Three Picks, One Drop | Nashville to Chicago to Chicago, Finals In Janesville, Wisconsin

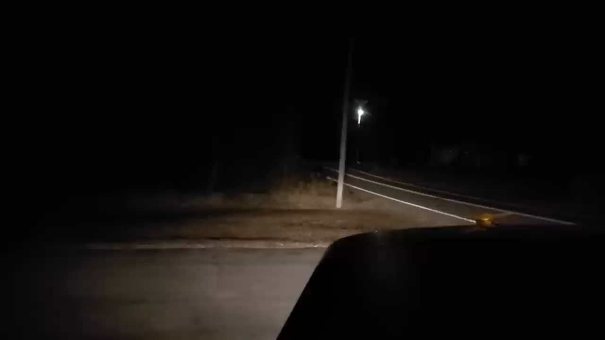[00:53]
I left myself a good angle to pull off the grass here and get diagonal. I just gotta watch out for the mailbox on this side, and then the drop off on that side, and then, you know, cars coming. That's the other thing.
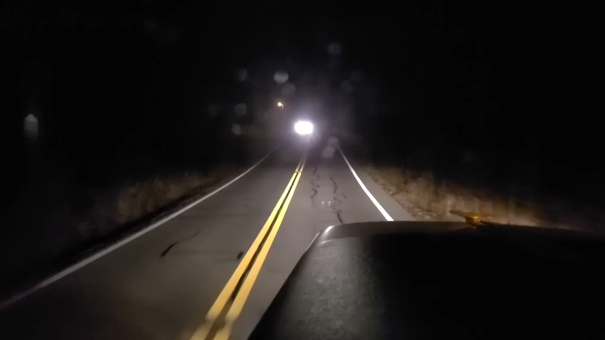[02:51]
Now it's all downhill from here. All right, we're getting close to Nashville, but traffic is kind of slow down, speed up, slow down, speed up.
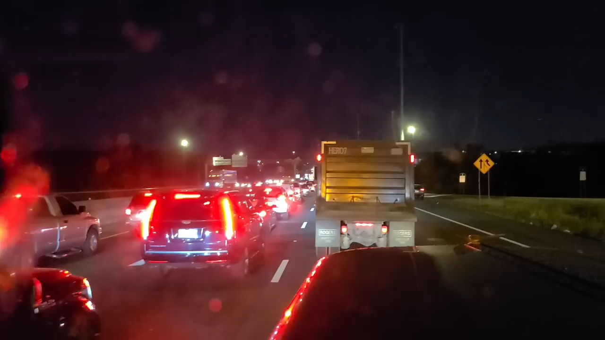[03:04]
It's not terrible traffic. If you've ever been to Nashville during rush hour, the traffic's not that bad. I mean, maybe it's just because, I was trucking around LA and the Bay Area and stuff for a long time. But really,
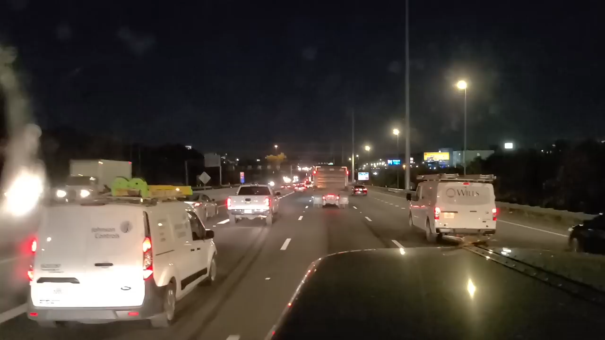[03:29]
it's always kind of like, It stays moving pretty good. You hit a couple little merge points where you end up having to, go slow. It gets a little slow and go, I would call it. Slow and go. But even when you're like in the heart of rush hour, you can usually get through okay. It'll add time to your drive for sure. There's always traffic, but it's just not that bad.